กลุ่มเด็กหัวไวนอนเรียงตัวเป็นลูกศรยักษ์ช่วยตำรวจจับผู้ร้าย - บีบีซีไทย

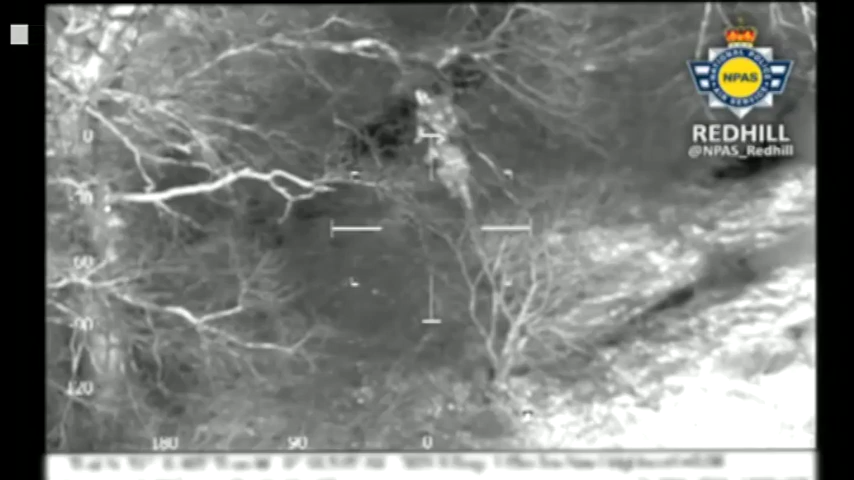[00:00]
For information we've got two persons hiding beneath a tree.
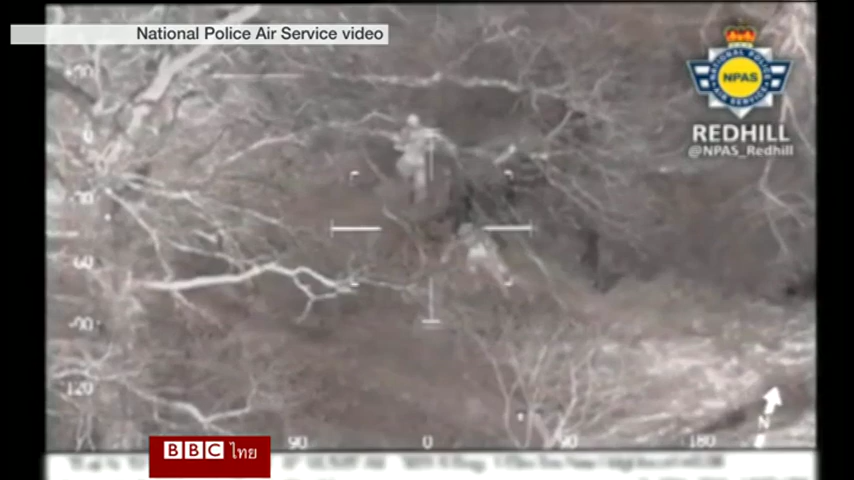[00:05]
From N plus 1-5, these two persons clearly know we're now looking at them and they're starting to run away.